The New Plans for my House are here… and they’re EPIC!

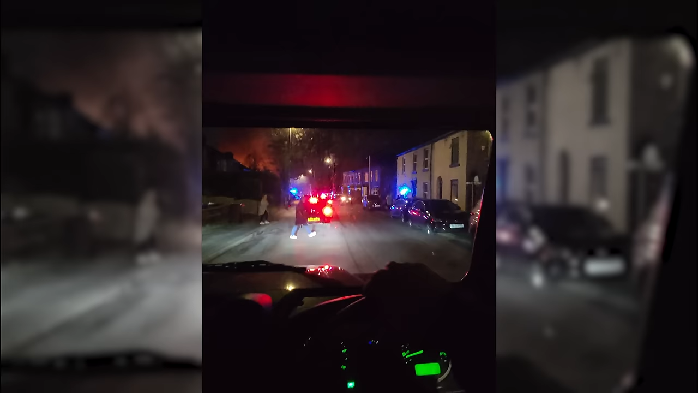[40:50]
Oh, this guy's randomly blocking the road. What on earth?